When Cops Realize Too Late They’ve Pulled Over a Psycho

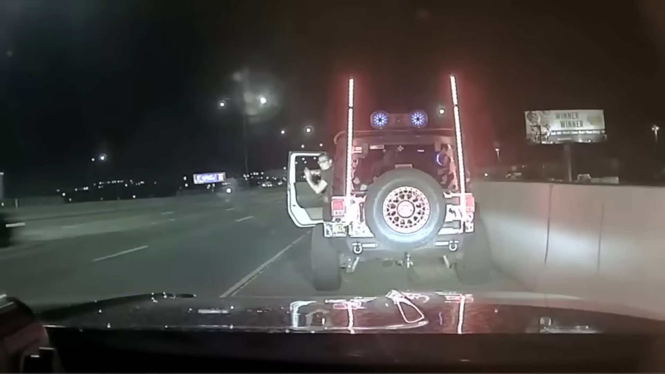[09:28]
A New Mexico State police officer clocked a Jeep speeding at 100 miles per hour.
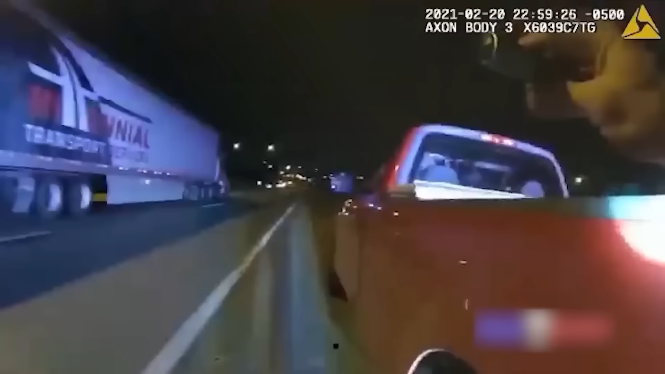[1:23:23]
police officers conducted a traffic stop after a driver was caught speeding. Little did they know that the driver was concealing something unexpected.